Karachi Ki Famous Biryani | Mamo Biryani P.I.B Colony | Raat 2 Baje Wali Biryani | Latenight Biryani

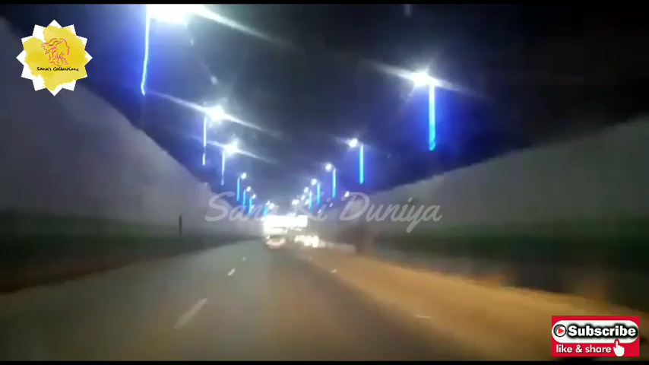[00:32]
لگی جاتا ہے اور راستے سے آپ کو لگی رہا ہوگا کہ اس وقت ٹریفک پر آپ بہت کم ہیں اس وقت ہم گزر رہے ہیں عمر شریف اندر پاس سے اس اندر پاس کو عمر شریف کا نام دیا گیا پہلے تو نہیں تھا لیکن ان کی ڈیت
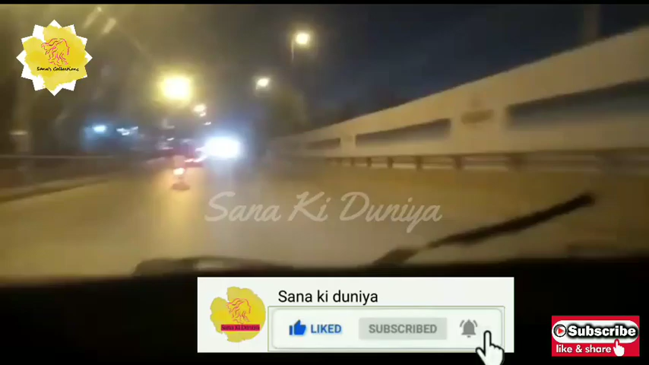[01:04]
ہی کچھ ایسی ہے دو بجے والی تو میبھی آپ کو دو بجے سے کچھ یاد آجائے مختلف راستوں سے ہوتے ہوئے ہمیں دو اندر پاس ہم نے کروس کی اس کے بعد جیل چورنگی بریچ ہم نے کروس کیا